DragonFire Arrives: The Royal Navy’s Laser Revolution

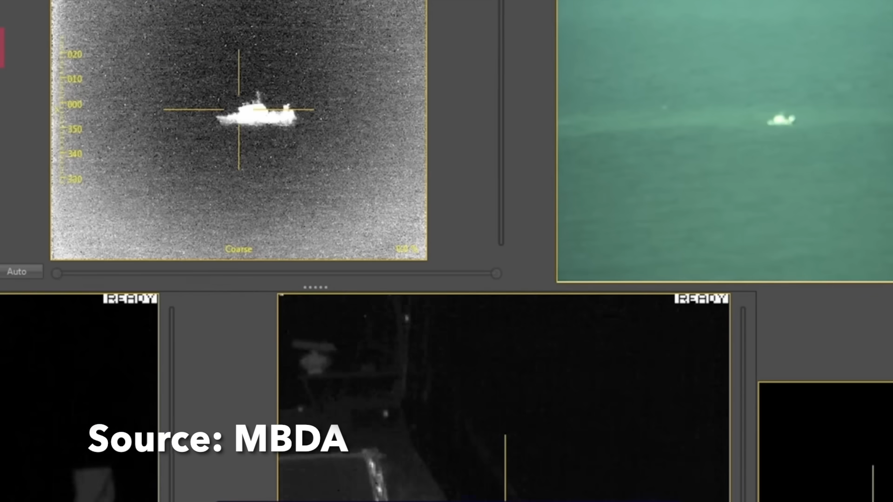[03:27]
so Dragonfire uses coherent beam combining.
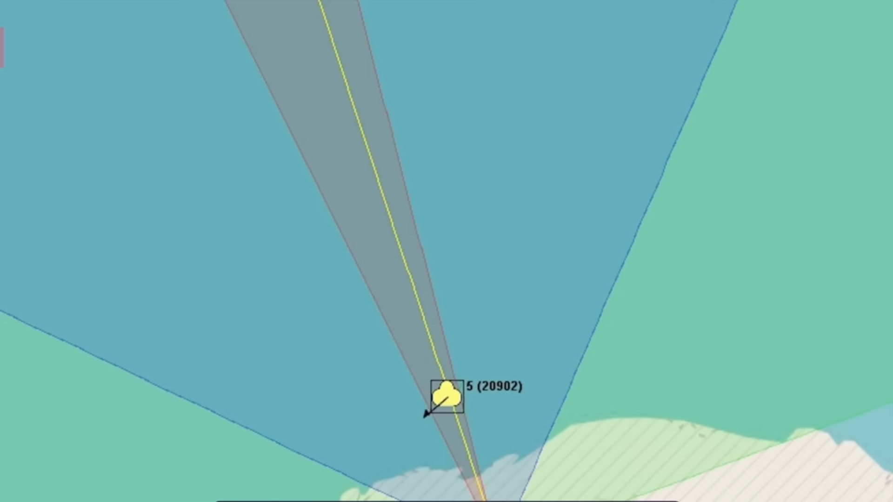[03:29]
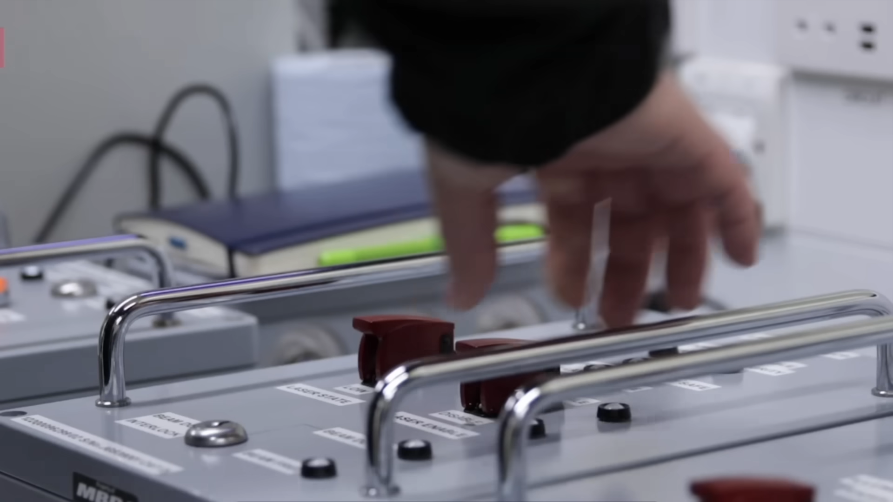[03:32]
Dozens of fibres are phase-aligned, matched so precisely that their light waves merge into a single tightly-focused beam. The result is a 50kW class weapon capable
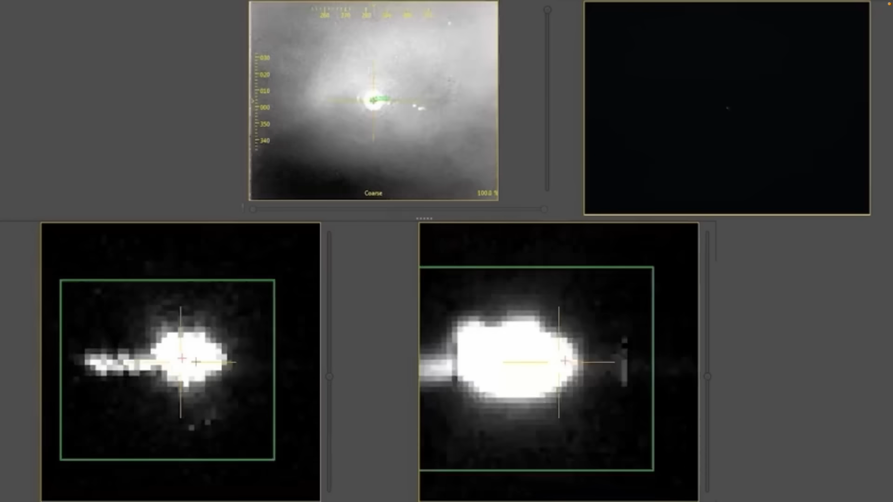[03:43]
of burning through drones or disabling sensors at several kilometres.
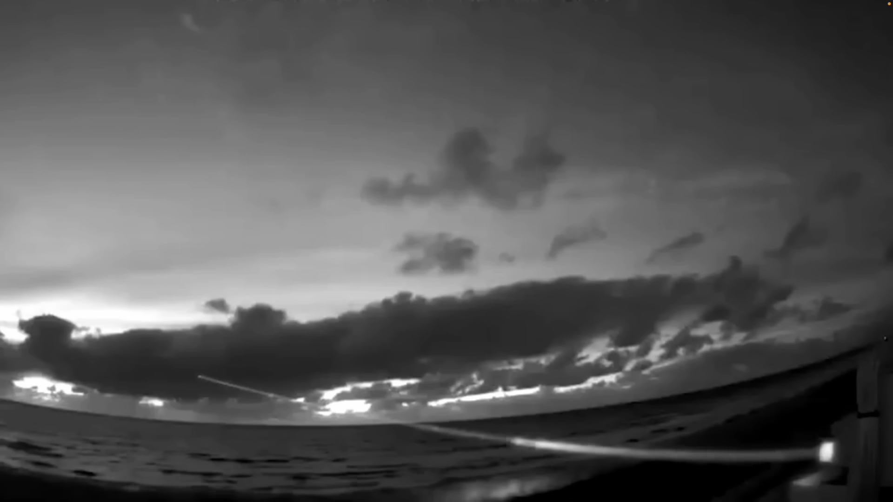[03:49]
The approach is modular, add more fibre modules, and the power can increase. This gives the Royal Navy a natural upgrade path for future ships like the Type 83 destroyer. Of course, generating the beam is only half the job.
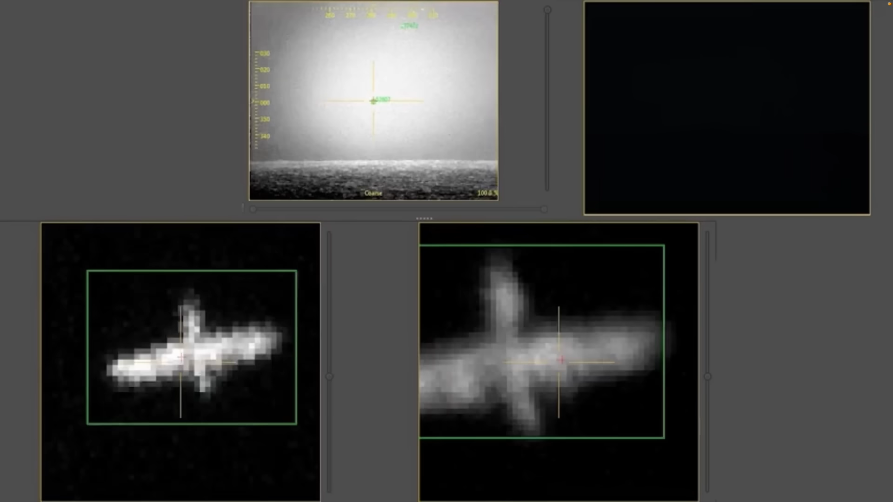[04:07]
You also need to keep it locked on target for long enough to cause damage.